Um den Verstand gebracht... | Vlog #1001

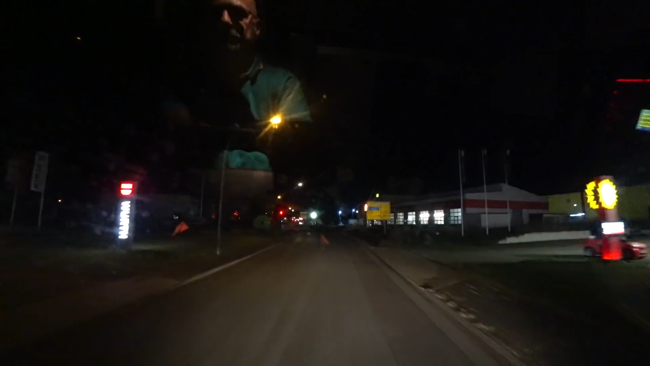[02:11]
so das sieht immer aus wie ein feuerwehrdepot wenn man hier vorbeifährt
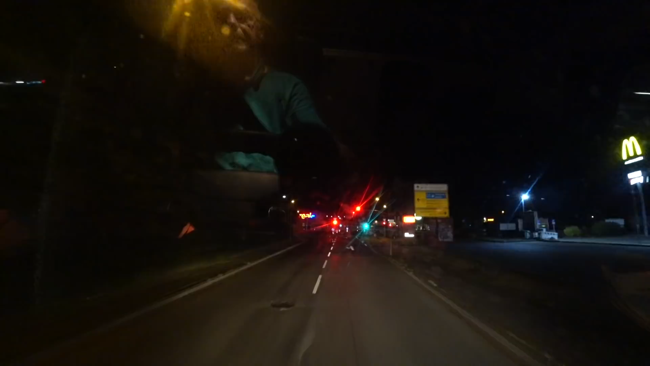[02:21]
so mal gucken ob die intelligente ampel arbeitet
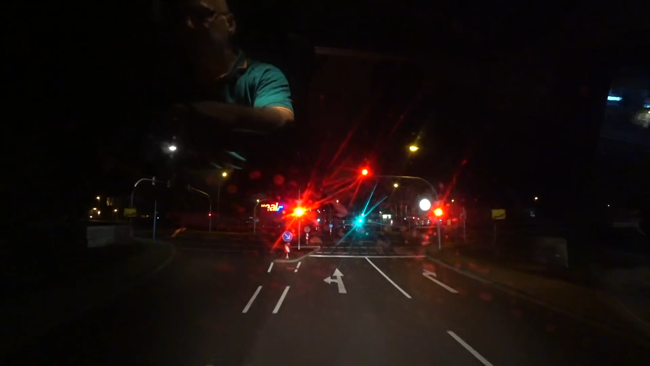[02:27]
sieht aber nicht so aus als ob die hier eine induktionsschleife reingebaut haben kann ich mir nicht vorstellen
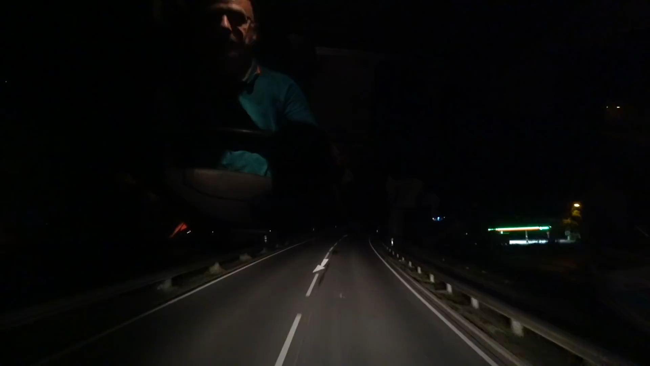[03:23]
mal ein bisschen licht nach vorne machen für euch dass ihr was seht wie es steht und geht und fährt